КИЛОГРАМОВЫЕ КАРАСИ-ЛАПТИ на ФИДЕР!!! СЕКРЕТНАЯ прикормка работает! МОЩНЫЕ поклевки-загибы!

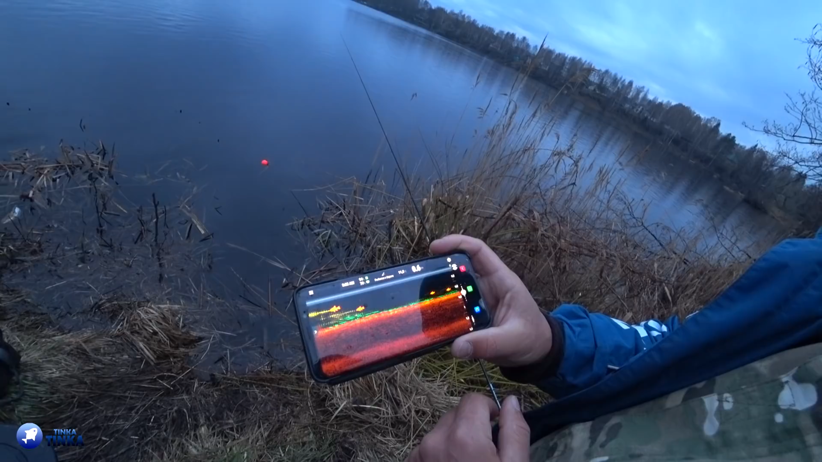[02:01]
Уже рыбка есть. Сейчас будем пробовать. Я буду держать. А Ваня будет прокидывать. Сейчас свяжется. Вообще мелко. 0,9 метров глубина. Да, очень мелко.
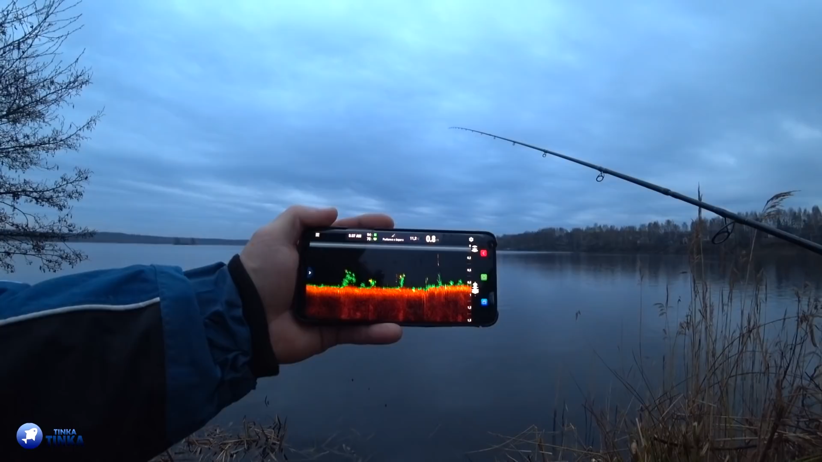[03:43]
Офигеть. Угу. Хорошая поклевка была. Блин, и мне это уже очень нравится. Если у тебя было пакли. И у меня. 8. Ну везде до метра. Прямо там вот один. Был? Вот. Так, и расстояние тут же где-то. А я убрал. А, убрал? Ну, рыбка есть. Ну и глубина такая стабильно мелкая. Но это хорошо, что такая глубина. Потому что карась обычно выходит как раз на такую мель.